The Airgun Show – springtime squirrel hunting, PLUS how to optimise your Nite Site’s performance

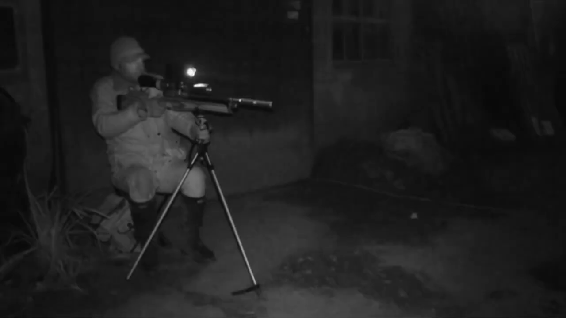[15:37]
All of them work brilliantly, but there are numerous ways to optimise their performance. So, I thought I'd share a few of them with you.
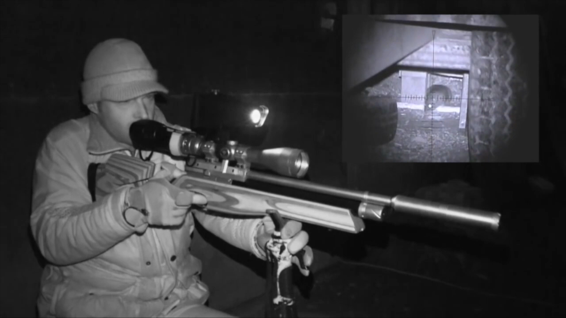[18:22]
Lean it on a tripod, bipod or even a pile of pallets or sacks and shooting via the screen is a doddle. Estimating range in the dark can be tricky.